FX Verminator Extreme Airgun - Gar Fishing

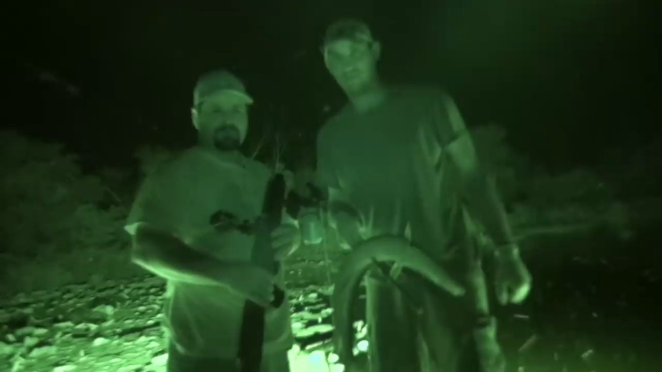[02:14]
First one of the night. Looks like it works really good. Buried that arrow all the way to the flesh and down through the lily pads. Good job. Let's get some more.
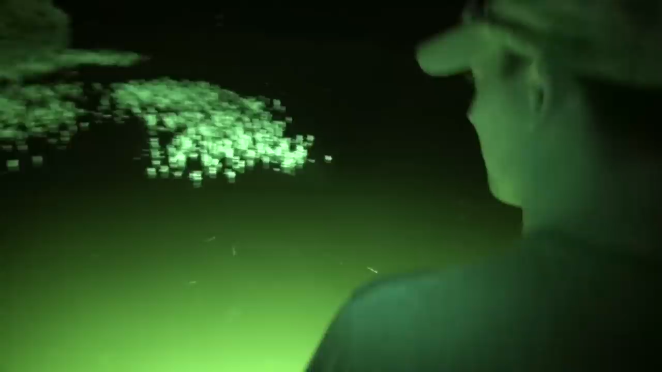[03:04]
I'm really, really mad at you for not bringing two guns.
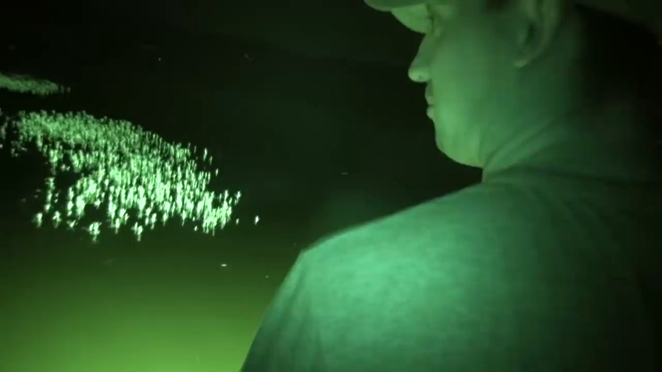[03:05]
Two of them, one right there.
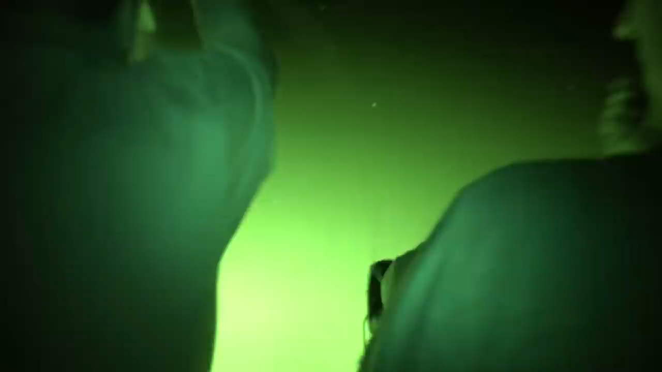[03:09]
Come on. There's two of them sitting there.